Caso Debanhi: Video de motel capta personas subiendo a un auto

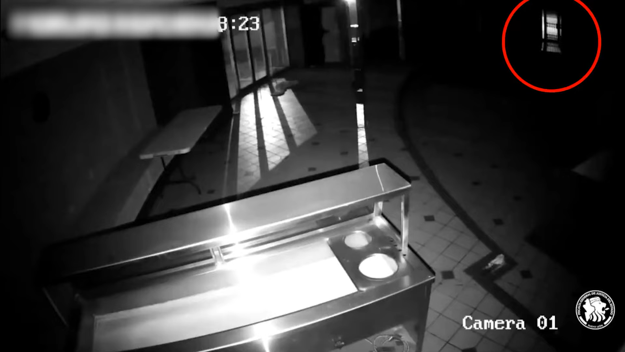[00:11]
alrededor de las 5.30 horas del 9 de abril. Sin embargo, alrededor de las 5.47 horas, se aprecia un auto frente a la puerta del restaurante del motel y aparentemente dos siluetas humanas.